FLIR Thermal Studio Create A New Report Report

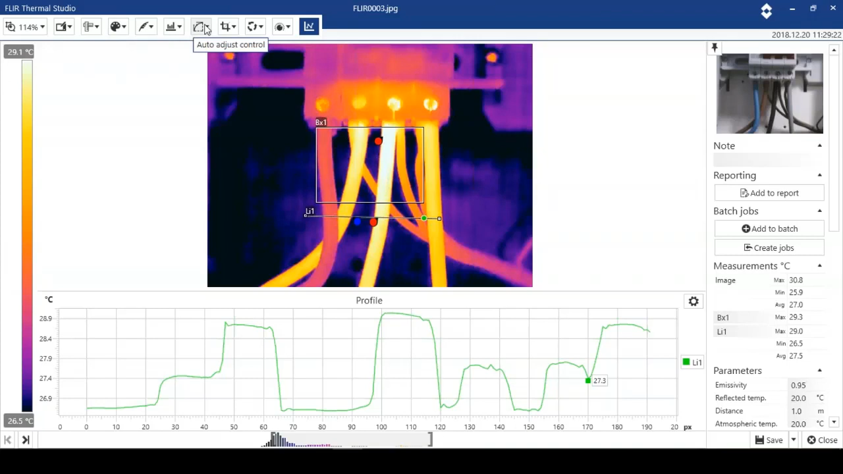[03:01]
On screen: scale top 29.1°C, scale bottom 26.5°C
We can move the analysis tools. We can adjust the level in the span if we need to. And we can also have the full access to color palettes and isotherms and MSX and things like that. So I'm going to save that minor change. I'm going to close. And I'm just going to sort of move on down. So I've got the recommendation tab at the bottom of the page. We've got our results tables. We've got the measurements. We've got file information. And we've got parameters.
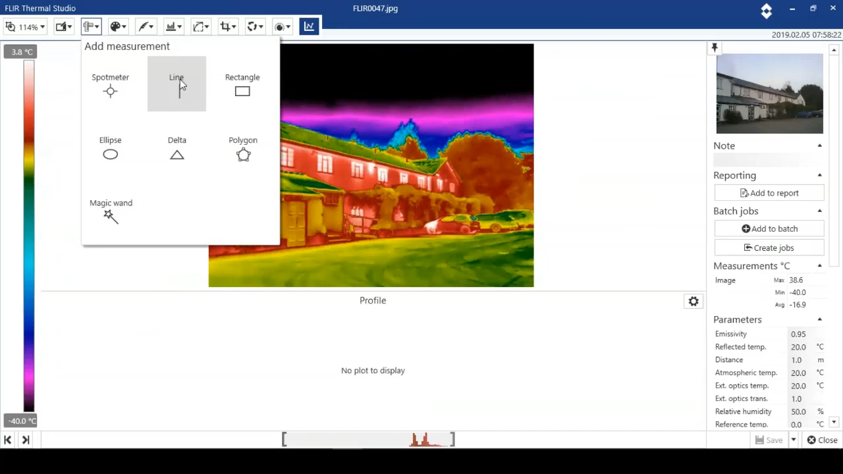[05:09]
I'm just going to put a profile on here just to show how it does work. And I can save that.
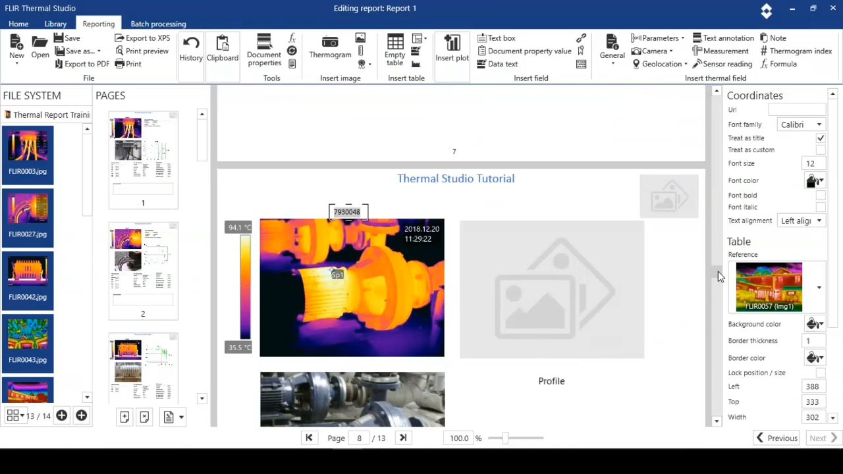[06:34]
So when we're done, we've got our images in. We've sorted our formulas.
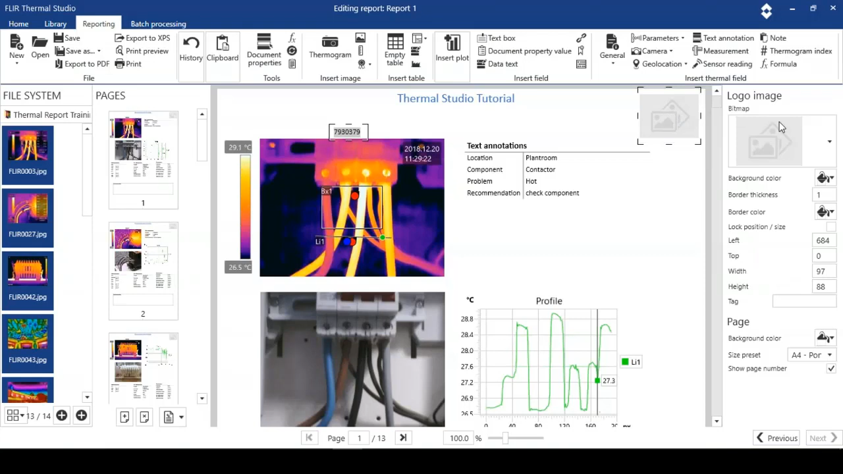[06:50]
On screen: scale top 29.1°C, scale bottom 26.5°C
And again, you edit it from the right hand side of the pane. We can browse. And what I'm going to do is just go straight to the folder.
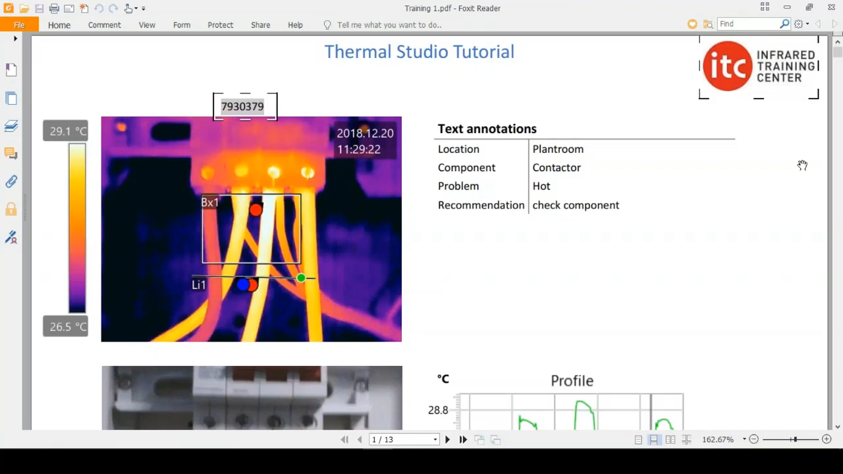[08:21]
On screen: scale top 29.1°C, scale bottom 26.5°C
And what it'll do is open up in a PDF reader. So when we look through this, you know, the template took about 10 minutes to create.